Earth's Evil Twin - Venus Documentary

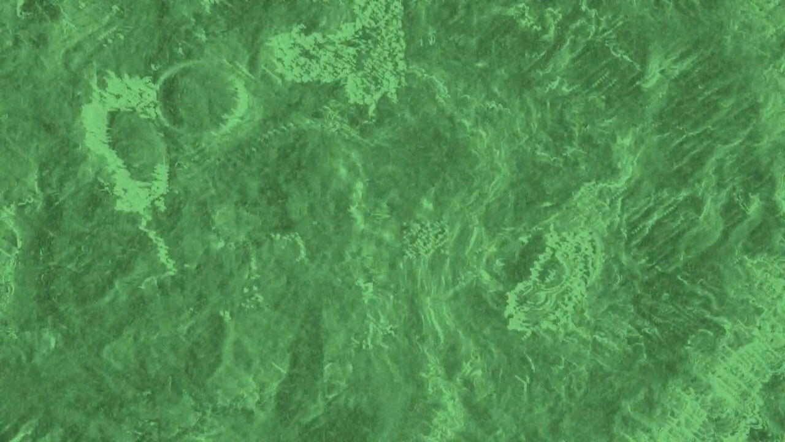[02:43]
We only got a good look at Venus's surface during the 1970s. When the probes took a look. When the radar images came back to Earth, it revealed a harsh landscape. Venus was a world not unlike those seen on Earth or Mars.